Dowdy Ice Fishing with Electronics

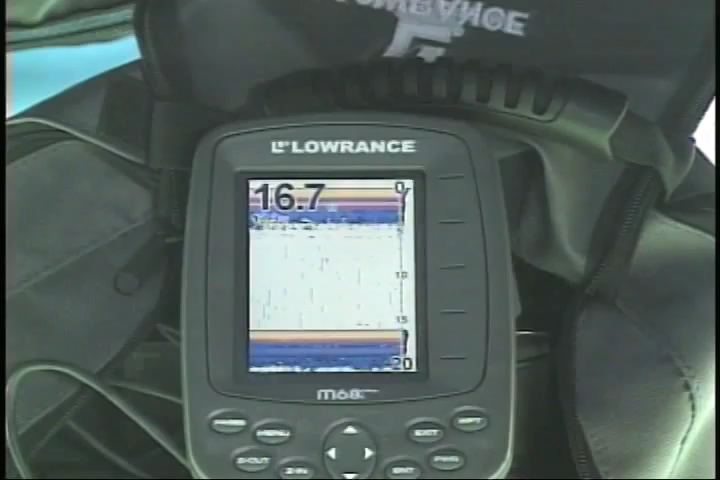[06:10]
We're at our spot on our GPS. Now we're not seeing any fish. What you're seeing right here, and let me put my bait on here and then I'm gonna point a couple things out to you. And then I'm gonna put this down the hole and have you watch how neat this is to fish with.
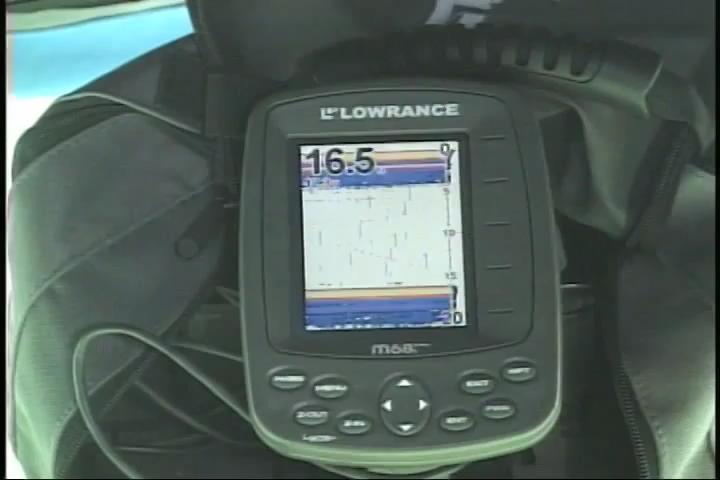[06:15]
Now, if you look right here, the screen is showing us the depth.
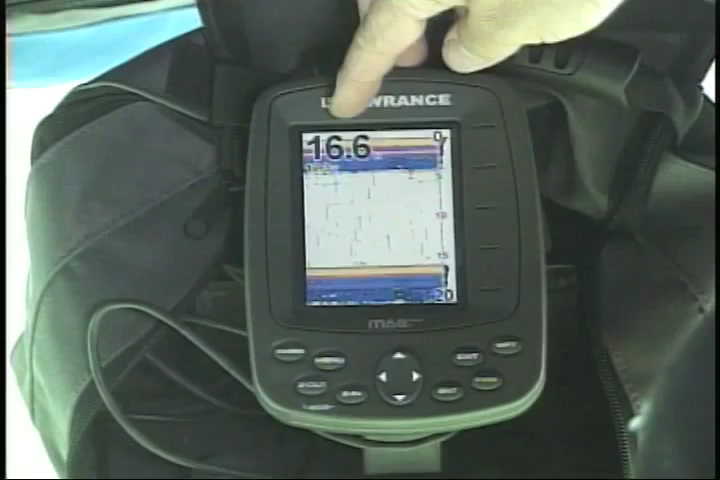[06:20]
It says 16.6 feet, 0.7, and it's actually about a foot
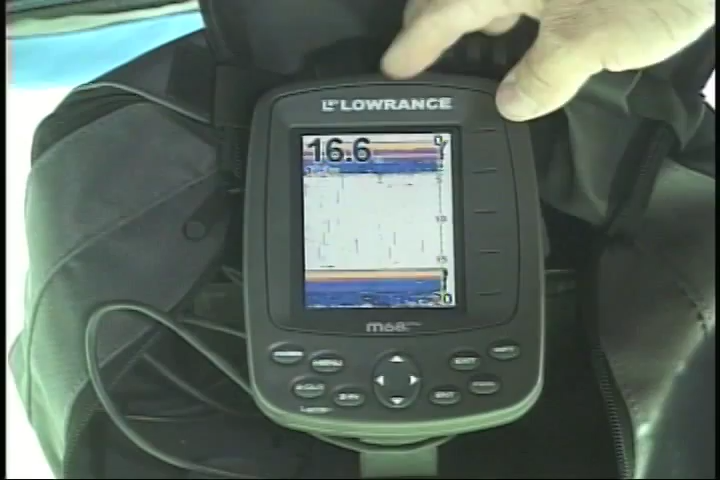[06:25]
deeper than that because I have the transducer down in the hole, as you'll see, hanging on this cord, and that's going into the water.
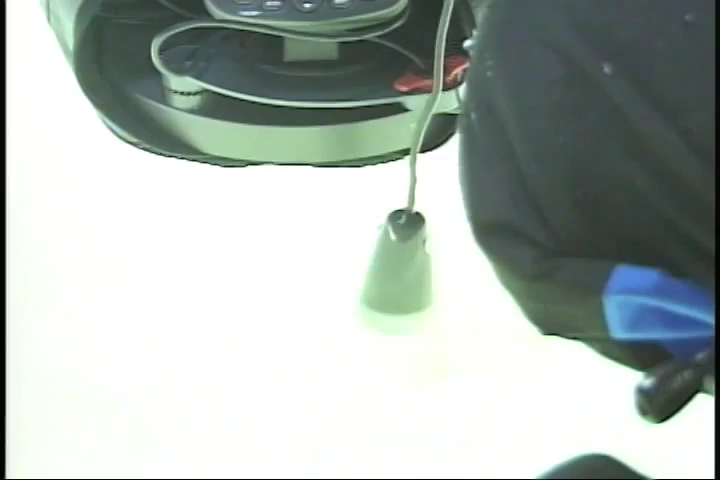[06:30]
So it's actually, if you went from the top of the ice, it's about 18 feet deep here.
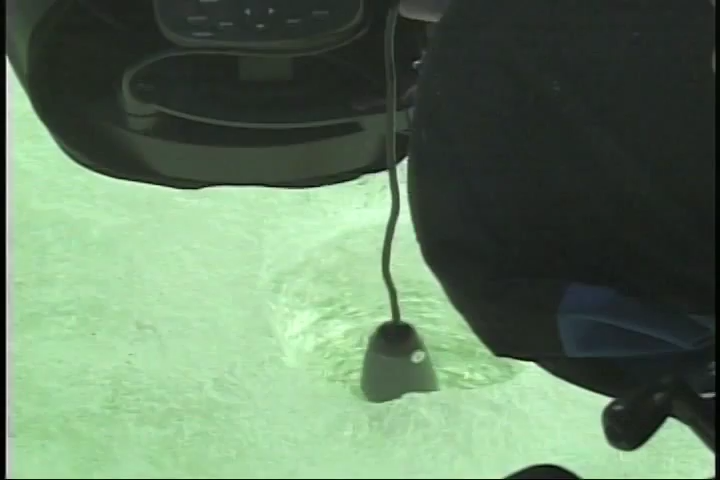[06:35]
Got that down in the hole. One of the things I did with the Lowrance unit, it comes with a metal bar that goes in here that you hook to.
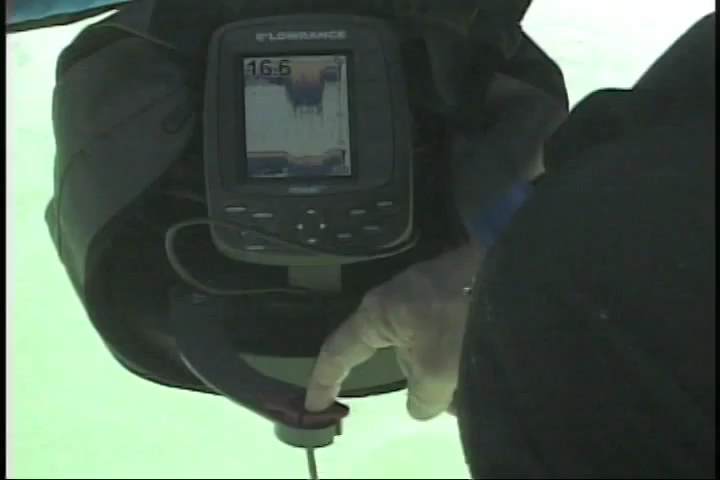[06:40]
I got rid of that little metal bar myself, and I just put the cord right in this little arm and hang it down the hole.
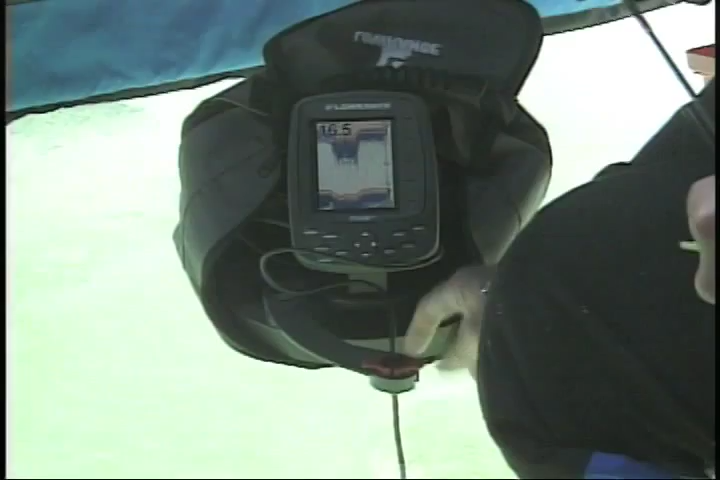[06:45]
Then it hangs straight down on the cord down into the hole.
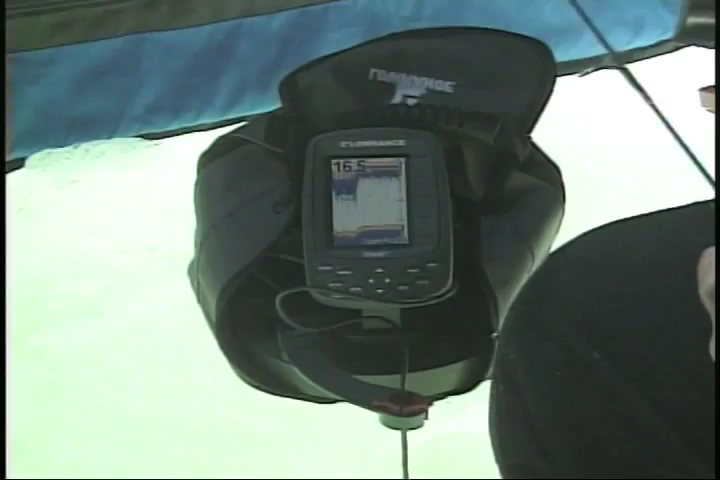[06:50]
Now what I'm going to do, and what you're seeing here, is this is the top, that's a little surface clutter. Now there are adjustments, you can go in and get rid of that.
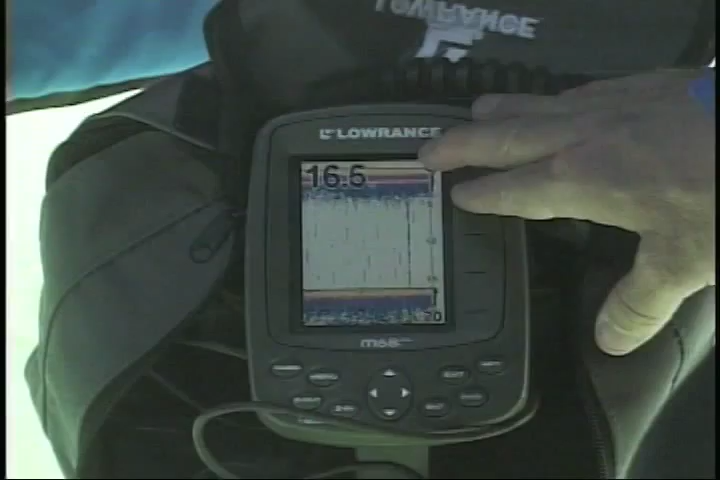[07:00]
But that's just surface clutter and reflection on the ice. This is our bottom right here.
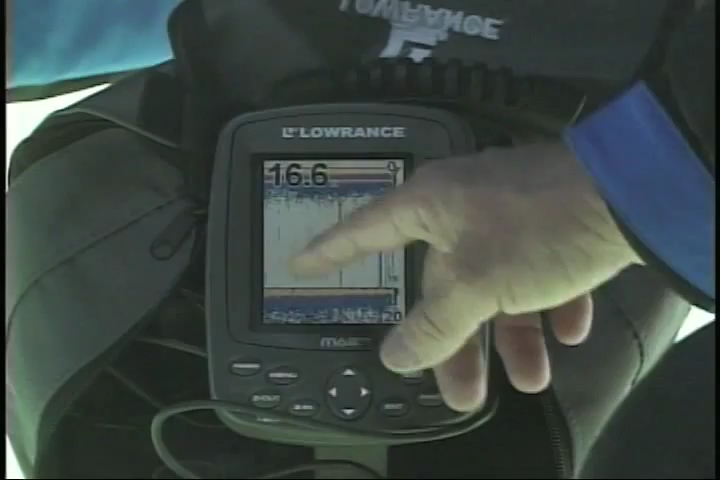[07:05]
These little tiny lines in here, got the sensitivity turned up where it's picking up a little bit of interference, that's all that is. And you'll pick some of that up.
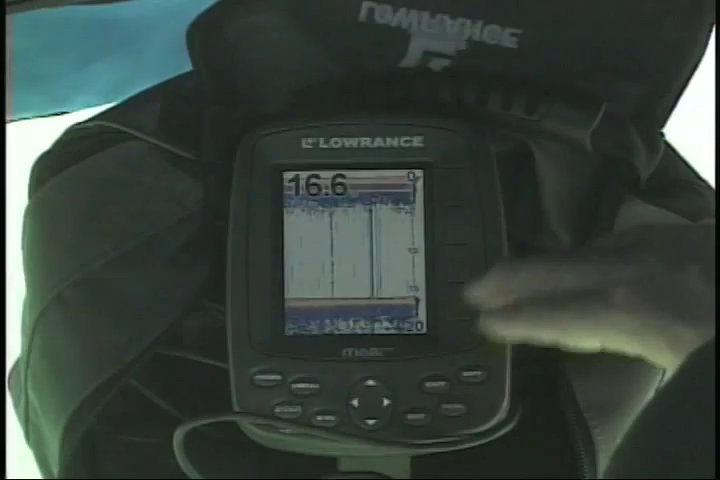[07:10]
You can get rid of that, but then you might not see the fish. I have a tiny little lure here, it's against worm. I have a tiny piece of food source worm that I broke off on there. I'm gonna go down the hole with this.
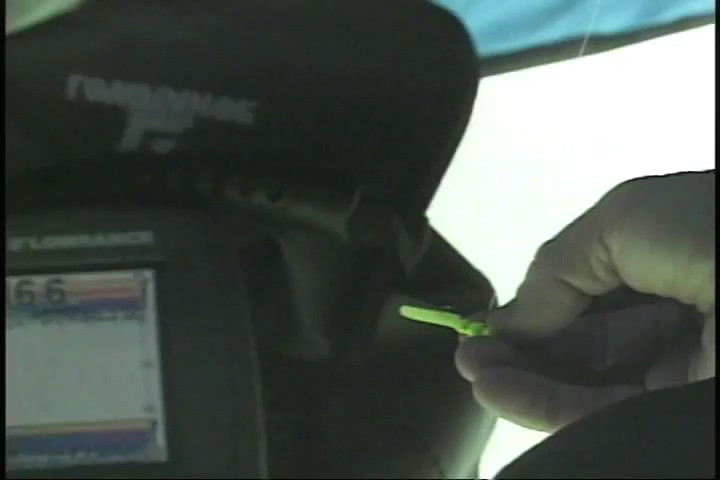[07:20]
Now when I start down the hole, you're going to see my lure as it goes down here. And you watch as we let this down the hole now. Okay? And we'll get it down here a little bit and you'll start to see it. Okay, you see that line coming down right there?
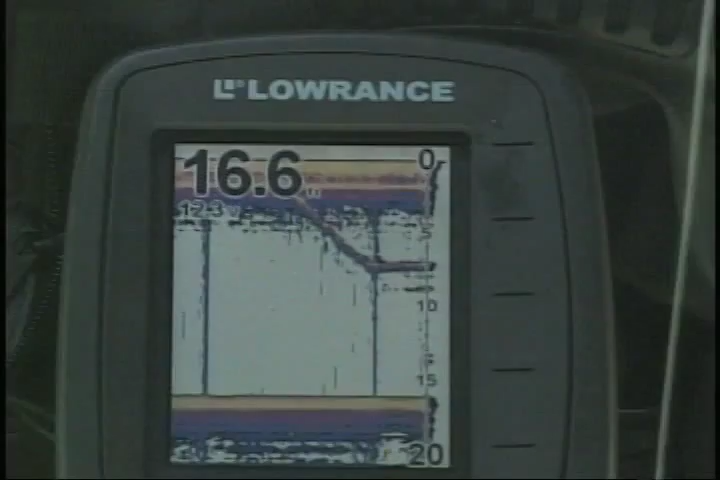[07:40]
That's my lure. Now if I stop letting it down, it's just going to be a straight line across there. That's all it is, right there. And if I go up and down with it, you'll see it go up and down. See it go down?
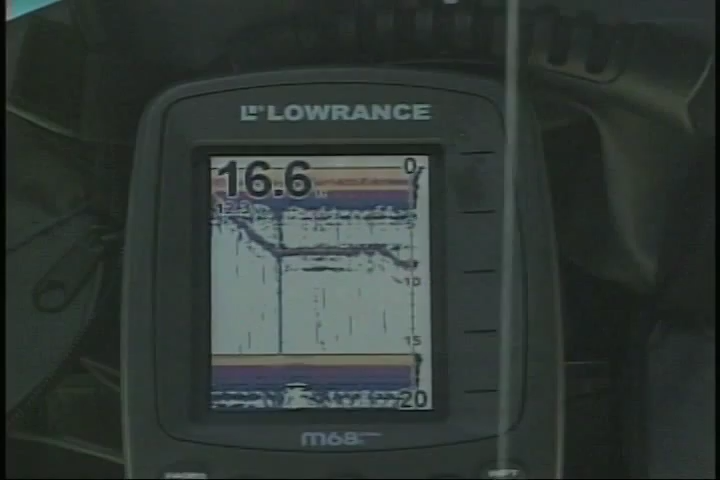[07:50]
Back up, down, that's my lure. Now, what I'm looking for, fish are gonna look very similar to that. They're gonna be a straight line down there. We're gonna take that lure down to bottom because that's where I think the fish are. Now I know exactly where my lure is at all times. So you see it's going down here. Now it's right down to here. It's just a couple feet off the bottom. If I stop there, it'll be a straight line again.
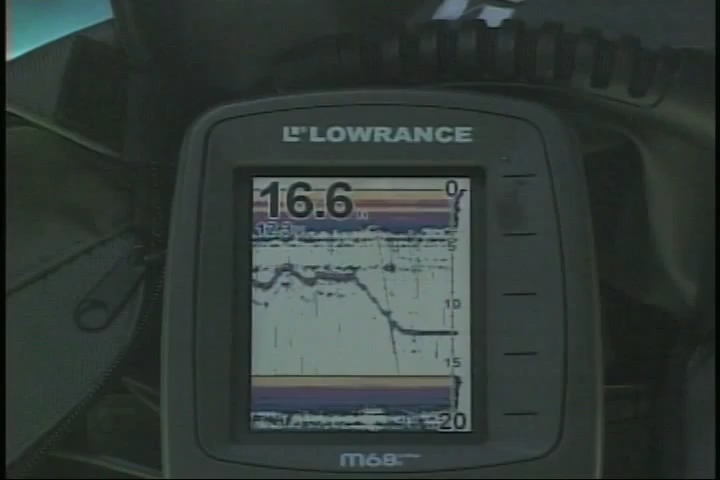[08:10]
And this is using a tip, regular LCD type screen. This is TFT, so it's made for cold weather.
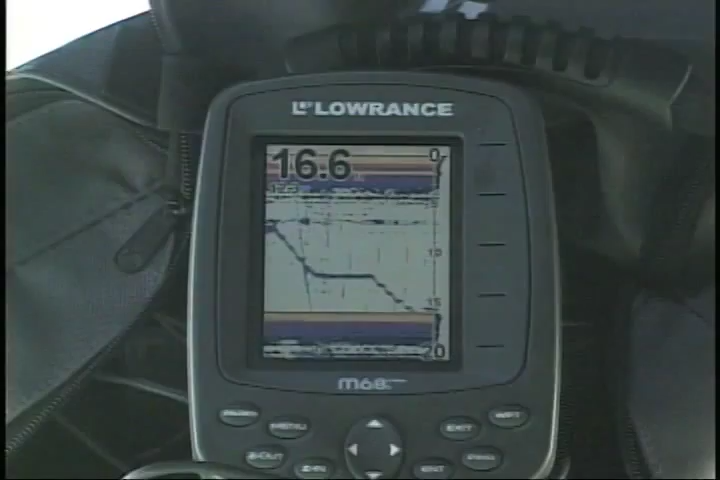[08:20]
And now we're down in the bottom.